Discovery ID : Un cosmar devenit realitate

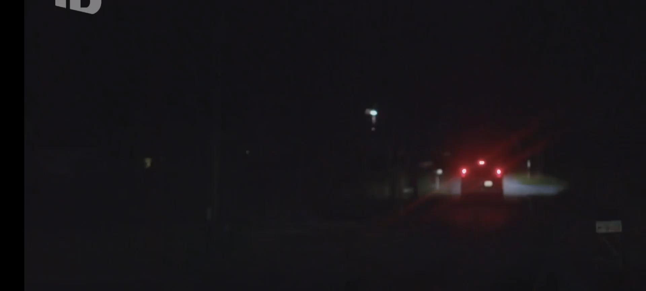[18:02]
I believe it slowed down. I thought that it was weird at that time of night that I would see that type of a car just around.
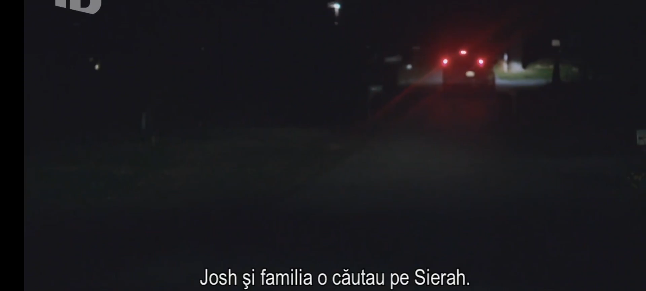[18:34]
And he observed a white van that he had found to be suspicious.
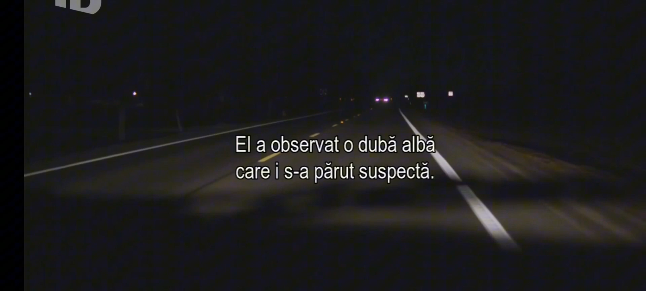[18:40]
So I followed it for about a block, and then it took off.
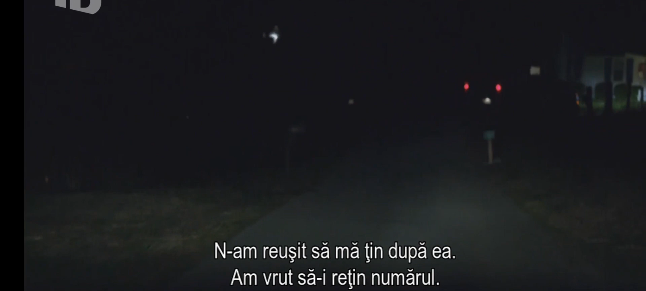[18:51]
I couldn't keep up with it because I was trying to get a license plate on it.